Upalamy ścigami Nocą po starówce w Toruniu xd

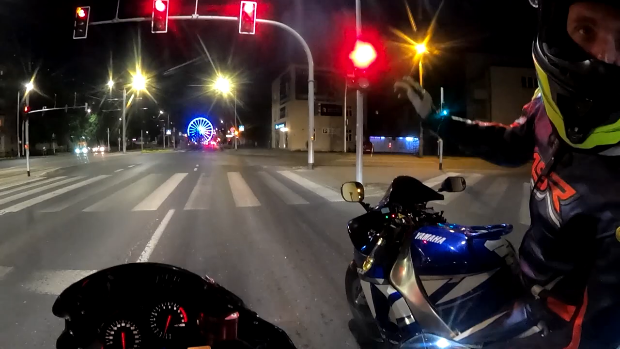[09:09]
Dobra. Fajne koło, nie? Fajne, no. Ładne.
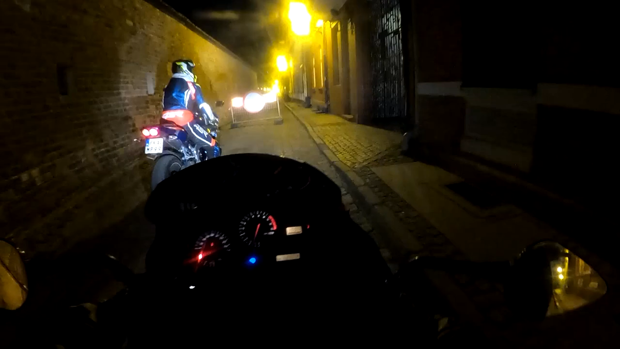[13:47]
Jak my tu mamy wyjechać? Chyba zabłądziliśmy. Co? Mówię, chyba zabłądziliśmy, musimy zawrócić.
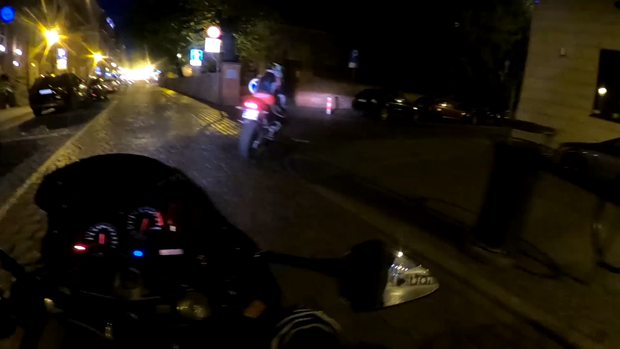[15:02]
Wyjedziemy stąd, czy nie wyjedziemy? Myślę, że... Myślę, że wyjedziemy, ale kiedy? Tam zamknięta...
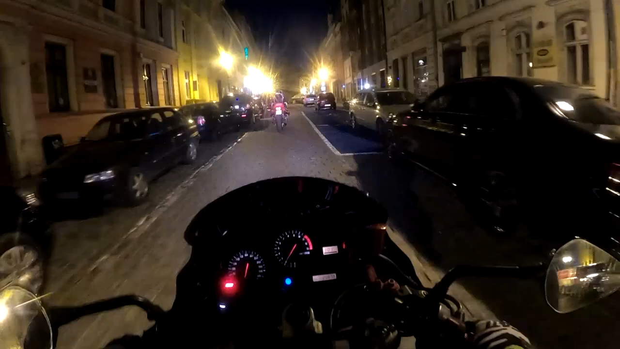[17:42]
Zakaz, ja pierdzielę. Po trzasku normalnie. A jak tu te samochody wjeżdżają, to tego to nie wiem.
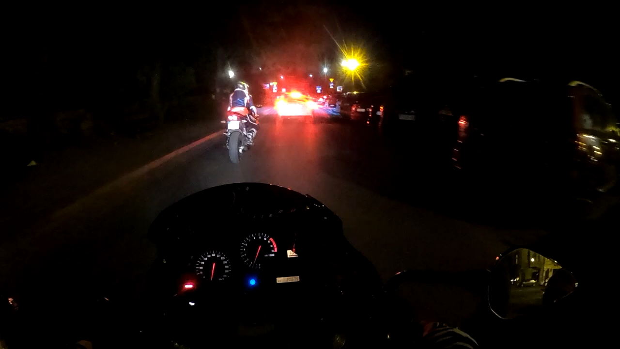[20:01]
Dobra, tutaj trzeba na rondzie nawrócić.